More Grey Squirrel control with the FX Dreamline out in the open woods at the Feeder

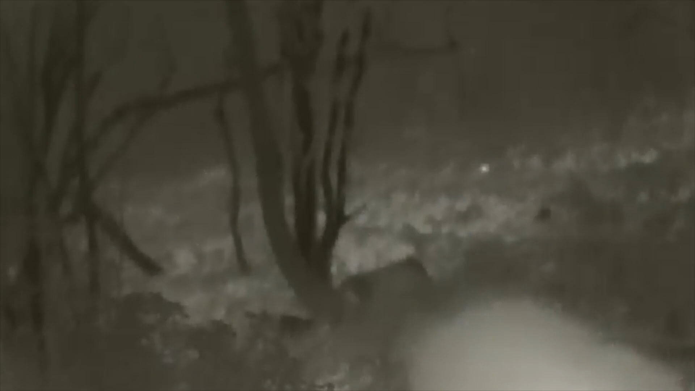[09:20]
Now that's the bottom of the feeder tree, and there's this squirrel who's been sat up the top of this tree for absolutely ages.